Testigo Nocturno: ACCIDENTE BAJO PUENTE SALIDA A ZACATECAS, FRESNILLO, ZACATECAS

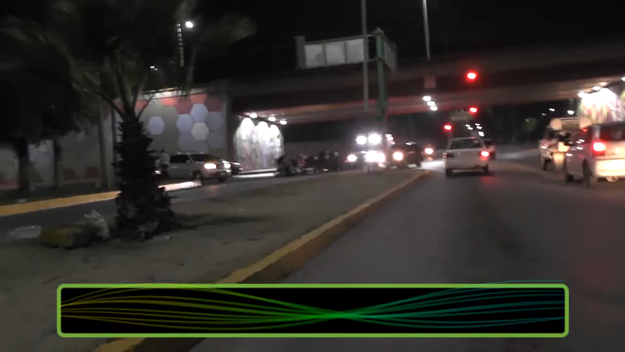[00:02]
Estamos aquí Estamos aquí sobre El puente del minero Se le conoce así este lugar